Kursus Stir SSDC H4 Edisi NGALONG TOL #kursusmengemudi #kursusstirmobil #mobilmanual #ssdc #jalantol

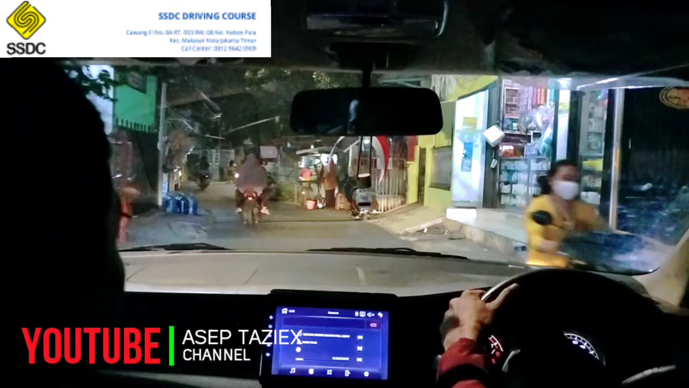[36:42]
Nah, baru balas kiri. Nah, minggir nggak dia? Nah, pokoknya kebanyakan. Karena ini nanti, sep, balas kiriin. Nah, balas kanan lagi, balas kanan. Ada mobil sebelah kiri. Jadi kenapa harus telat kan Asep? Gini-gini, kanan ini lagi. Nah, tuh, telat kan Asep? Rem injek bookingnya. Kanan ini lagi nggak Asep? Jadinya jelek ya saya di tempat begini ya.
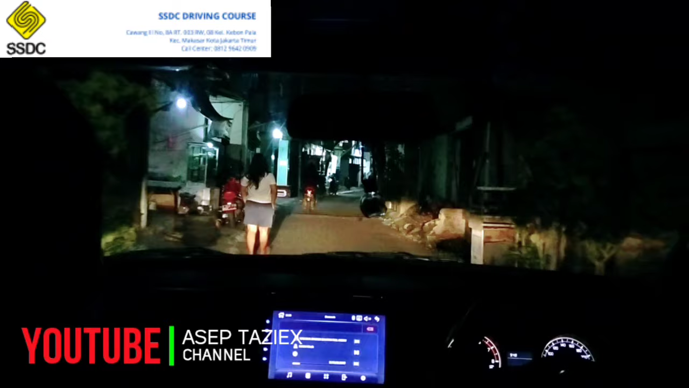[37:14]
Nah, Asep kebanyakan ragu-ragunya, kupingnya, kupingnya terlalu banyak gitu. Kupingnya lepasnya terlalu banyak. Jadi kan perlu disuruh nih gimana. Kanan ini aja kan Asep? Kanan ini ngikutin saya aja. Saya baru balas, set. Nah, diturusin pelan kanan lagi rem kananin.
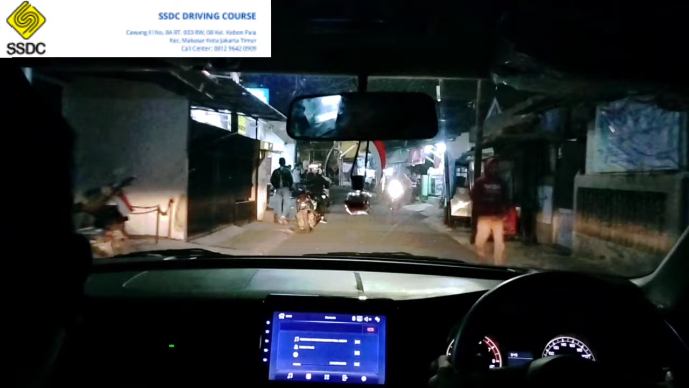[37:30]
Nah kan hindar tuh, masa kita mau nabrak motor berhenti urusin ya. Harus latihan kananin lagi sedikit itu kanan kiriin. Nah balas turusin. Nah jangan ragu, kalau ragu ya kuping dan rem, karena apa?
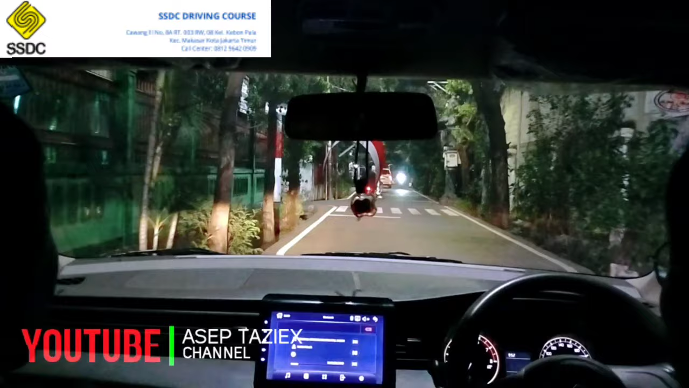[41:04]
Orang kenapa harus ragu terus kan saya? Nah kita mau ke kiri kan, ini kuplingnya rem dikit, rem. Ini jarak jauh. Ini lampu jarak jauh. Yuk kiriin yuk, kiriin banyak tuh, putar ke sini.
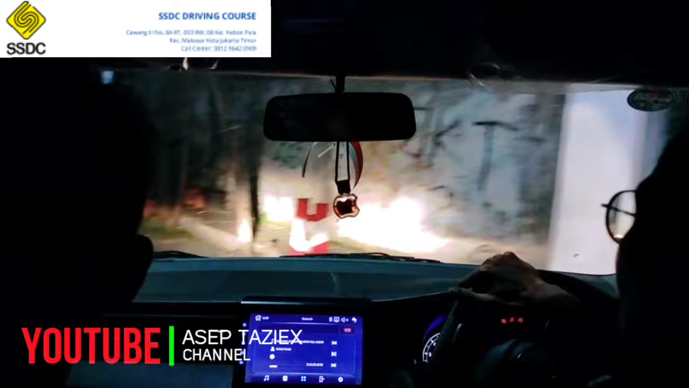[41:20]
Kenapa sih Kang Asep kalau mau belok itu nggak pernah ngerem dulu tuh? Nah, ini pas segini udah di, pas di depan aja udah pas sejajar enggak apa-apa. Nih ini ngasep ini kuplingnya harus diperbaiki, bintang harus diperbaiki. Kenalahannya kuplingnya masih kayak gini, kira-kira kan ngasep nggak bakal bisa nanjak dengan kupling gitu.